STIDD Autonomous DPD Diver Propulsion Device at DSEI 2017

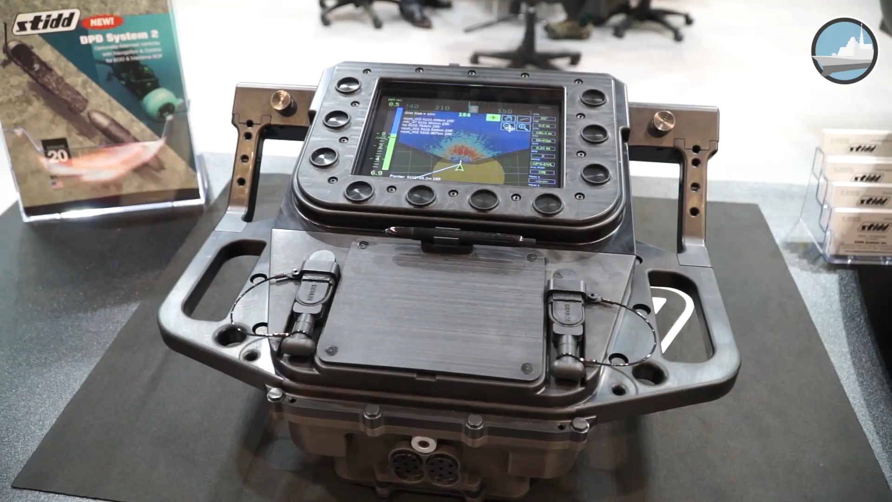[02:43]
As I talked about earlier, we had upgraded the original DPD platform at the speed range and payload. Operators now, they had that capability. They want to know where they're going beyond a compass and a depth gauge.